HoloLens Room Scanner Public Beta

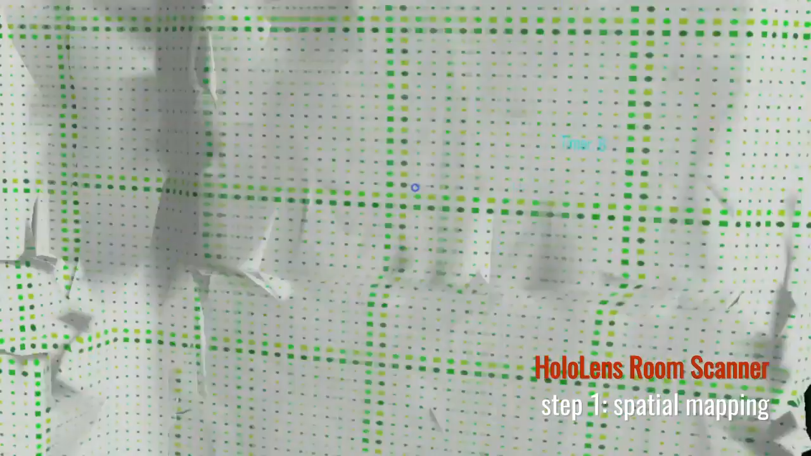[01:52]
the spatial geometries again once spatial
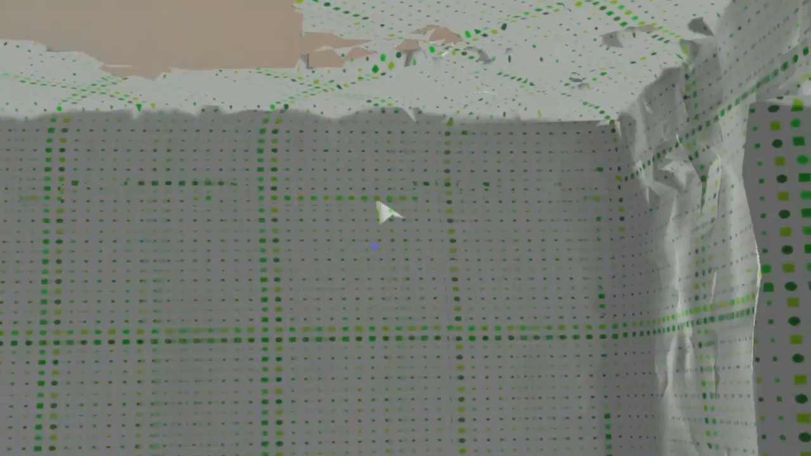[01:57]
geometry is complete then it will be covered with this green dotted texture and
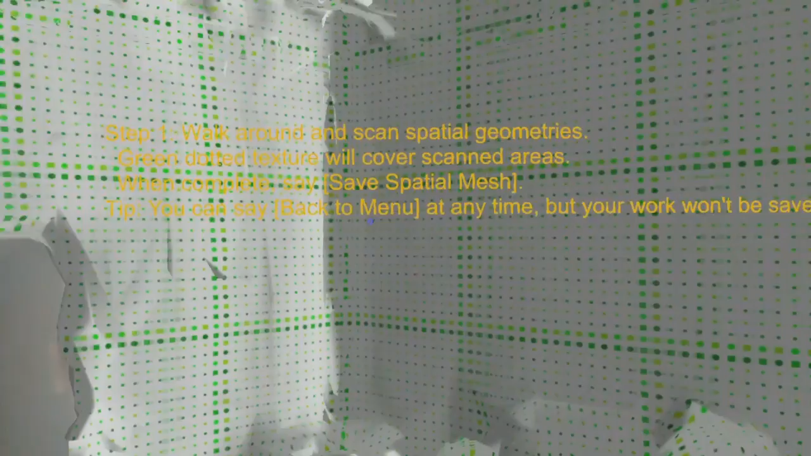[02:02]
it has some shadow effects so you should be able to see them pretty well
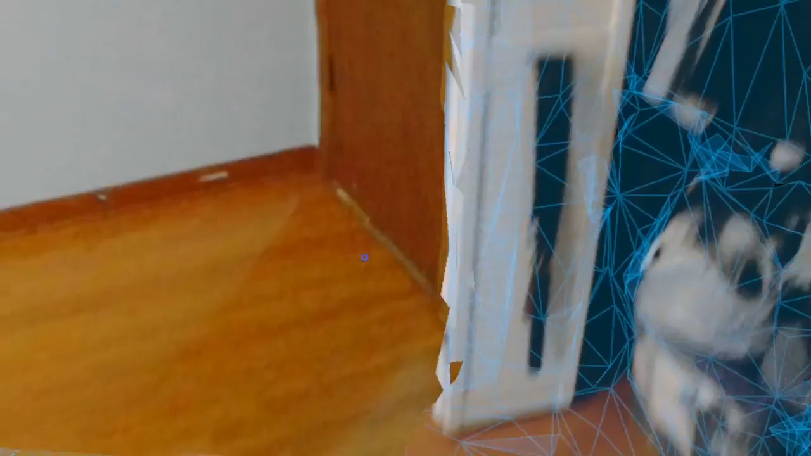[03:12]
already captured and it's covered with
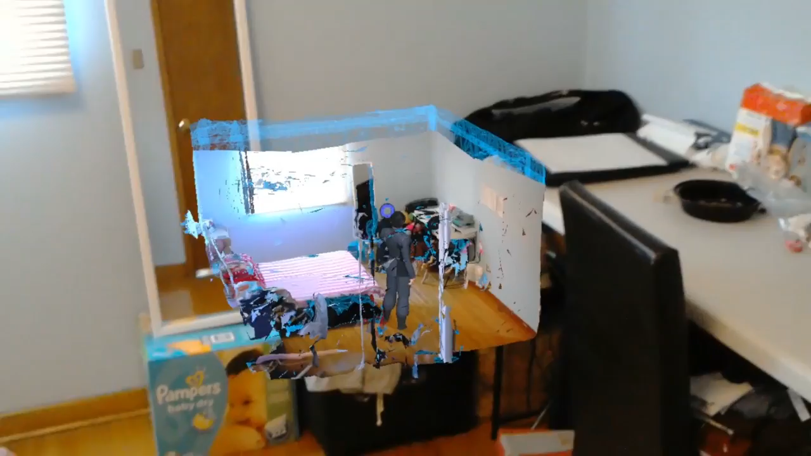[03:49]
room here and it's completely scanned now I believe I covered most of the areas